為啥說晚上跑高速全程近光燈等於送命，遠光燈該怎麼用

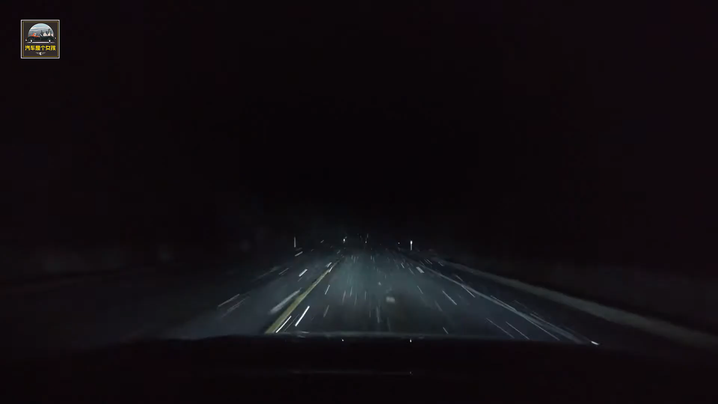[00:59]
因为高速公路上大部分路段是没有路灯的，主要是利用标线等反光设施来指示行车。而且高速公路上的车距一般很大，如果打开近光灯，照射范围才30米，根本看不到前面的情况。所以在夜间跑高速的时候，需要开启远光灯。当然，任何事情都不是绝对的。在高速上行车的时候，